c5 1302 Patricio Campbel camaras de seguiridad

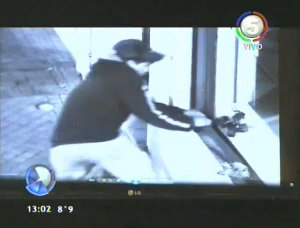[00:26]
En alta resolución quedaron grabados los delitos cometidos durante la madrugada. El Centro de Monitoreo Municipal denunció los hechos al instante, habilitando detenciones.